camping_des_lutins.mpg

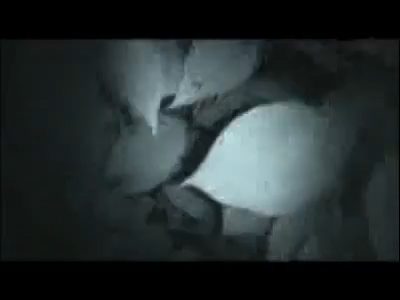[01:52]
C'est oui, j'essayais juste de la voir comme ça. Il filme! Là, tu vois les branches? Tiens. As-tu besoin d'aide?
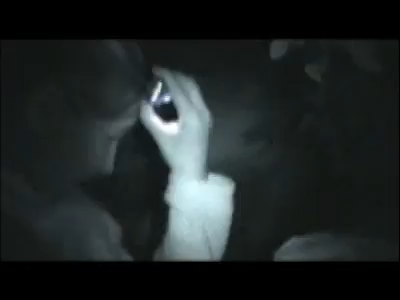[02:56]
Je vais vraiment me mettre autour de la tête. Ouais! Tu mets ça autour de la tête là, puis tu le mets sur le front. C'est ça! C'est cute! C'est bon! T'as tout compris!
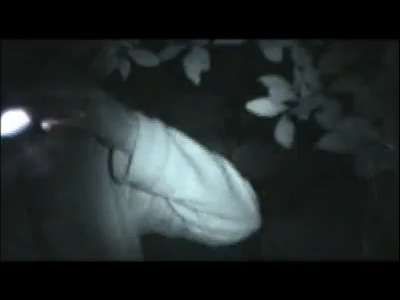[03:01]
Quelqu'un qui a réussi à sortir de là! Là, tu veux-tu passer par l'autre bord? Un coup de main? Ouais! Oui, je t'ai fait là! Tu me vois-tu? Lance-la ici!
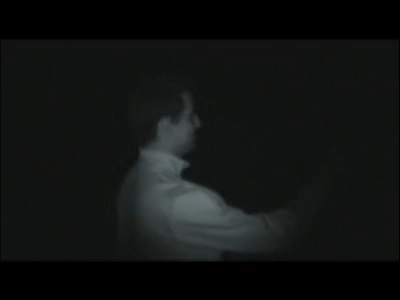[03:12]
Lance-le, on va attendre. Je vois pas pantoute. Non, il va l'attraper. Cool!
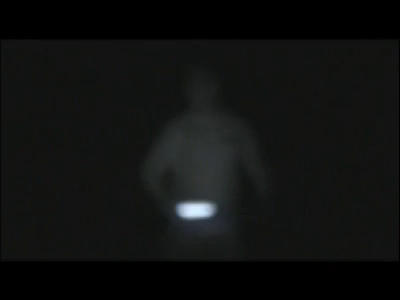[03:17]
Attention, ça rentre au point.
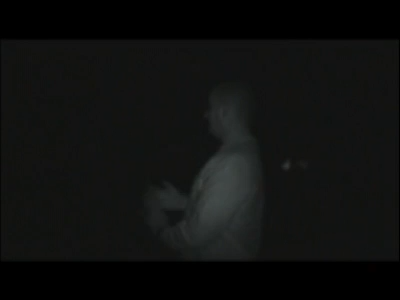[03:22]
C'est bon qu'on se pratique, hein? Dans le noir avec la frise de lumineux. Hammer! Ben, fais pas ça!
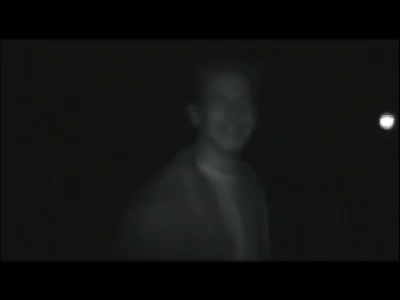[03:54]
Ah, on se voit quand même bien. Voilà! Ah, regarde mon œil.
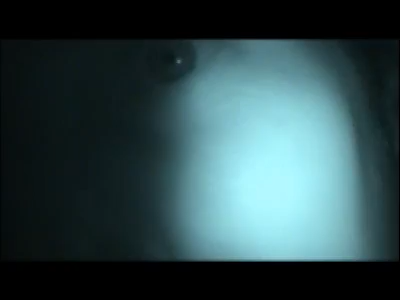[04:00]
Regarde mon œil. C'est un problème? Et où mon œil? Ah, check l'œil. Attention!
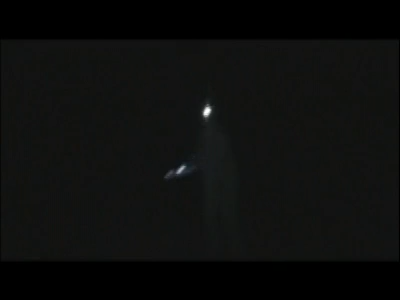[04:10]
Hey! Salut!
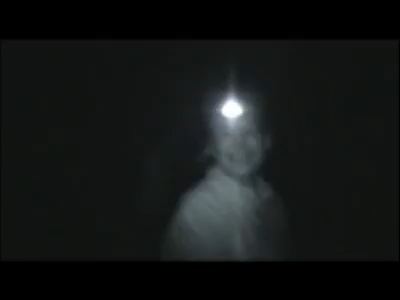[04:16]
On va en mettre deux. Je me vois. Hello! Salut!
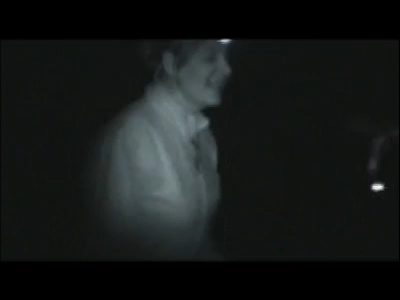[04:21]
Non, mais moi, je suis visible. Il à moi d'eau. Il y a trois forces.